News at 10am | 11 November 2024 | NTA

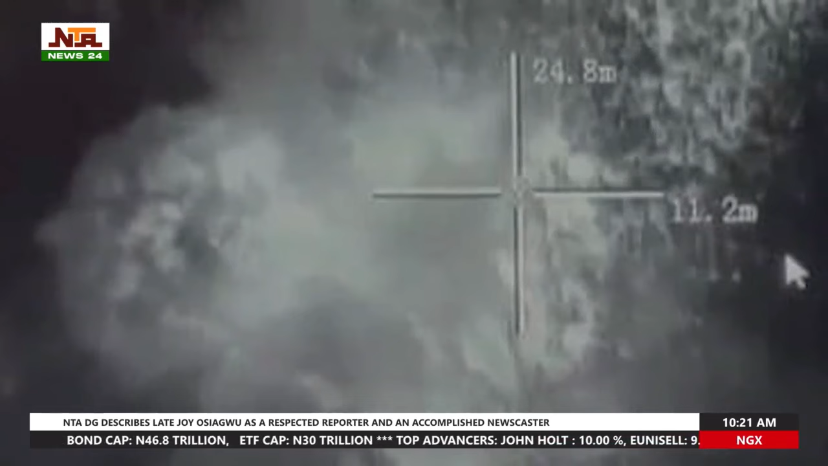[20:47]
identified as strongholds of notorious bandits,
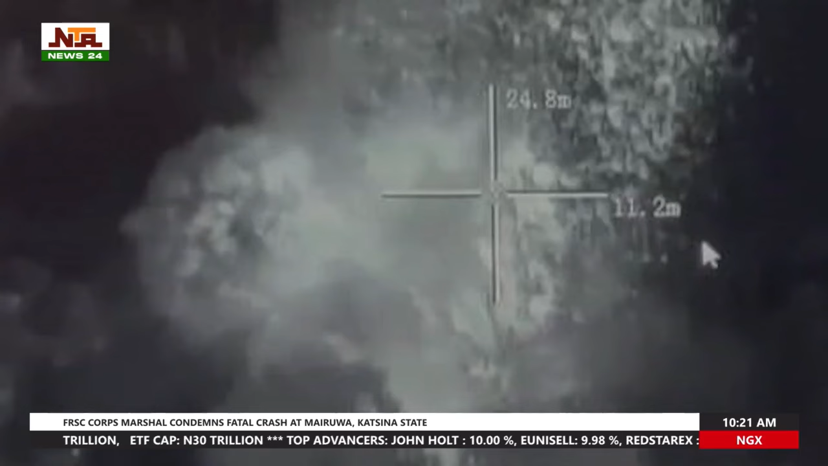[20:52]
warlords who had long terrorized local communities using advanced surveillance and precision, targeting NAF assets,
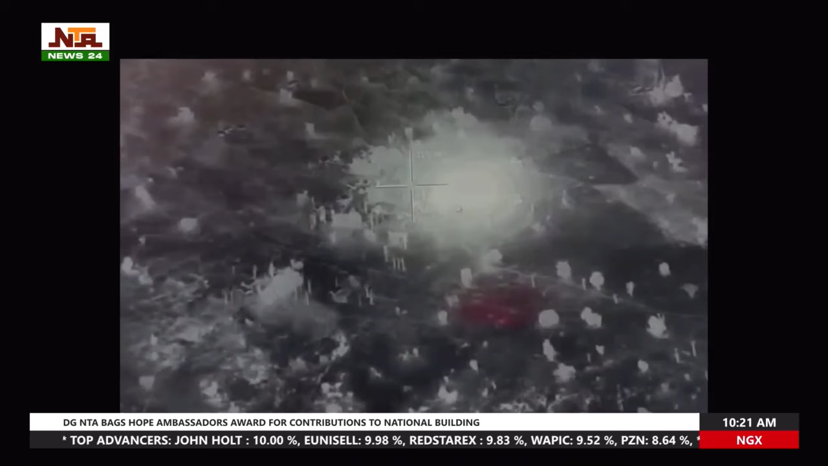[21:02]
executed a surprise aerial assault on multiple camps, including strategic Sangeko location in Zamfara State,
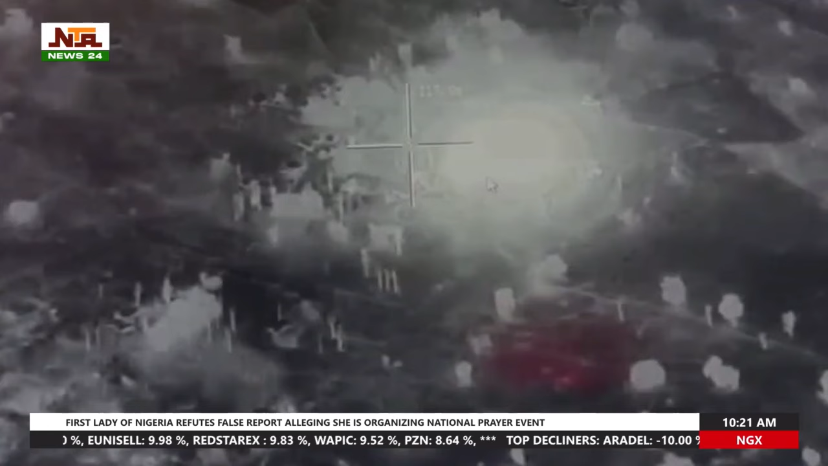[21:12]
near the Kebbi border and Ado Alero's heavily fortified enclave around Ashola Hill in Safi local government area.
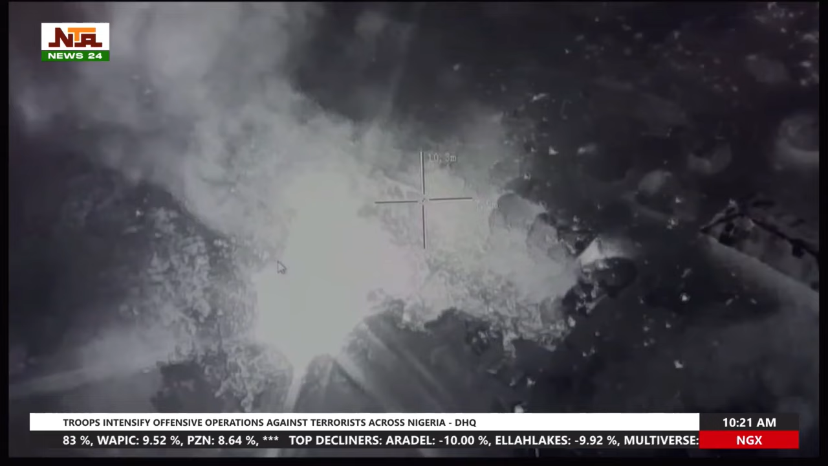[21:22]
That's in Safi local government area.
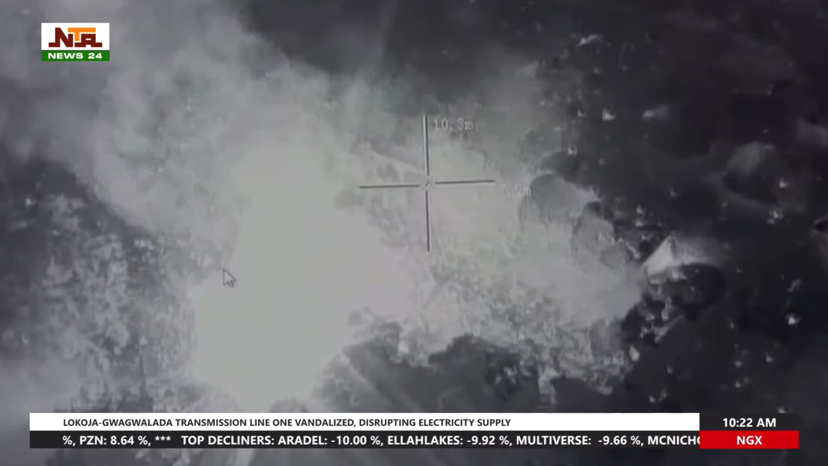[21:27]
Intelligence reports and battle damage assessment confirm the overwhelming impact of the strikes,
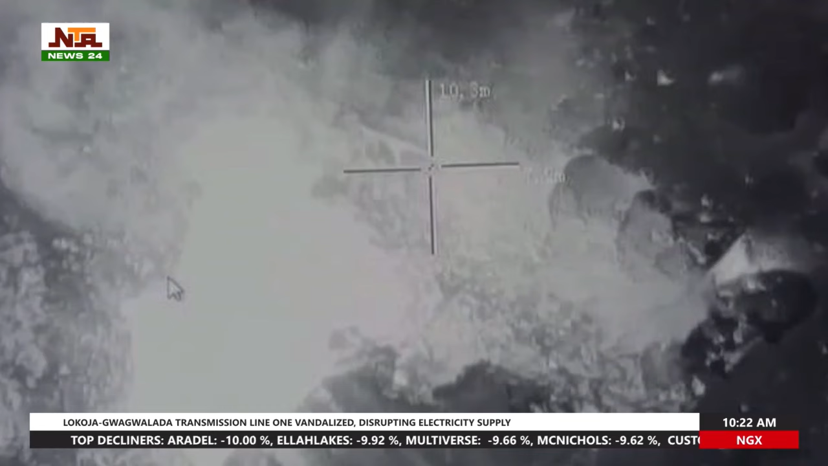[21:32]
with several kidnapped victims escaping amidst the chaos, making their way to safety in Kebbi State. More updates on Operation